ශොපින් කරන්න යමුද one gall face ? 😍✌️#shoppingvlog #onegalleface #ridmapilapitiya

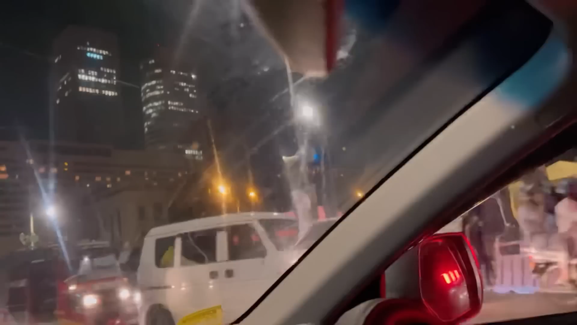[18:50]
ඉතින් අපි ෂොපින් කරලා එන ගමන් ගෝල් ෆේස් එක ළඟින් එනකොට මෙන්න මේ වගේ